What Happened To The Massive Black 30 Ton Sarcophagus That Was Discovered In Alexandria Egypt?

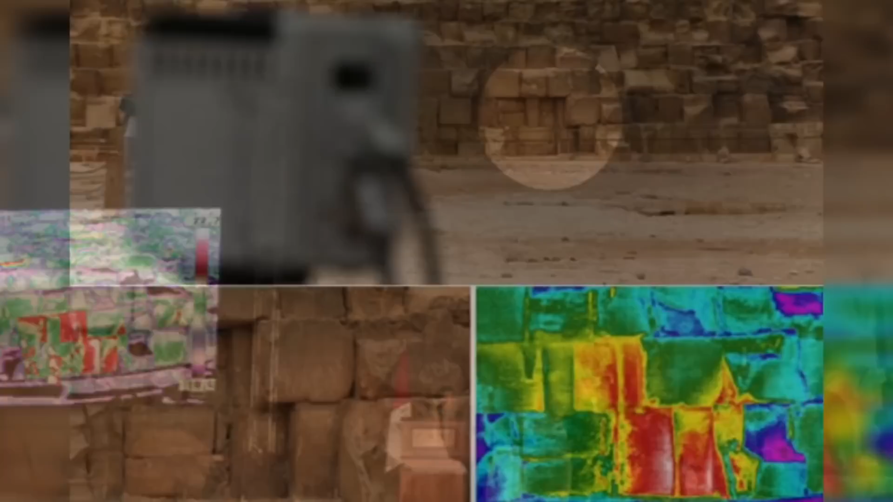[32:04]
They would then carry out the same scans but in the evening around sunset once the same limestone blocks were cooling down.
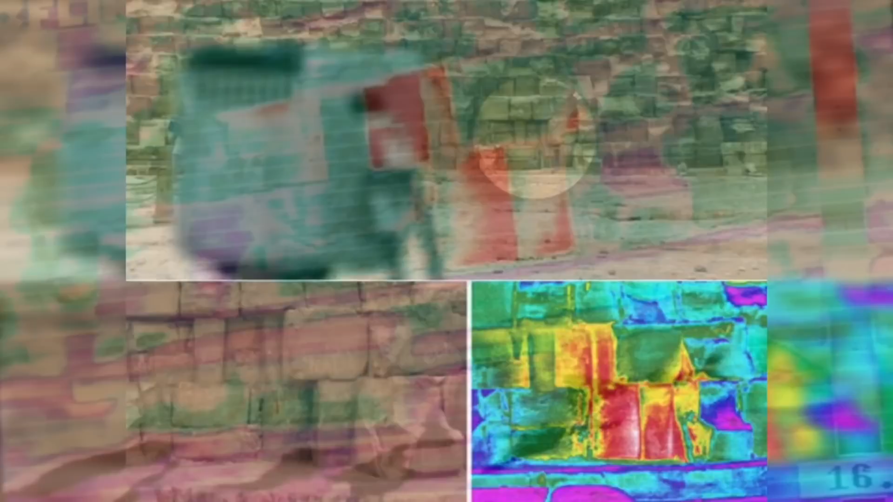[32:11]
They continued these tests until they found the aforementioned anomaly of the three limestone blocks in particular that would display a difference of around 6 degrees compared to the rest of the block,
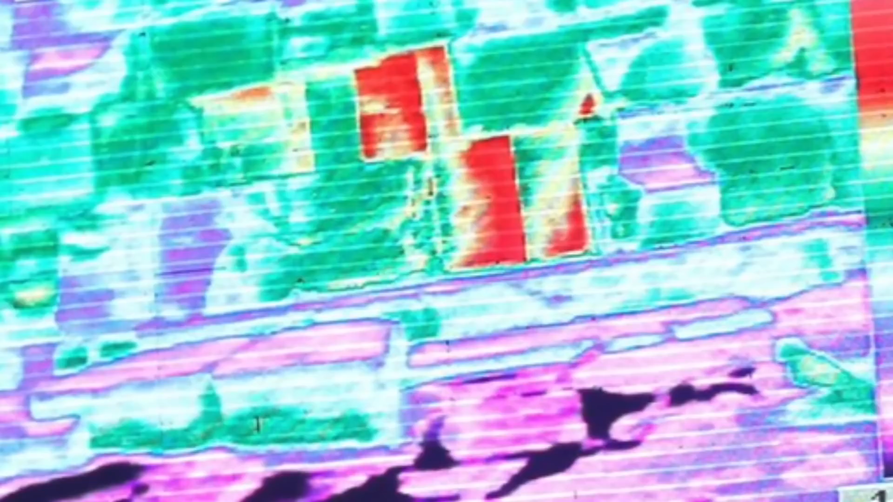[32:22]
which would at most show a temperature difference of around 0.1 to 0.5 degrees between sunrise and sunset. This difference in temperature is quite puzzling when compared to the minimal difference of the rest.
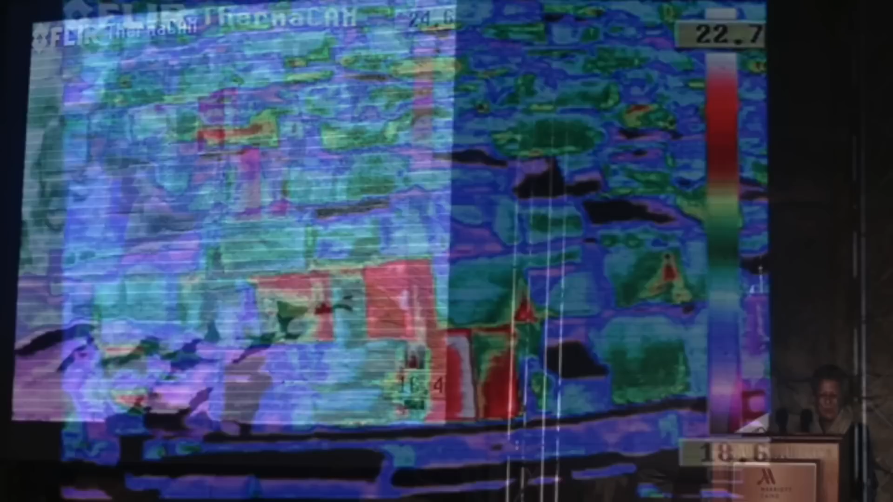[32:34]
These affected blocks in question were located on the east side of the pyramid. This could well have something to do with why they are anomalies, but for now this remains a mystery.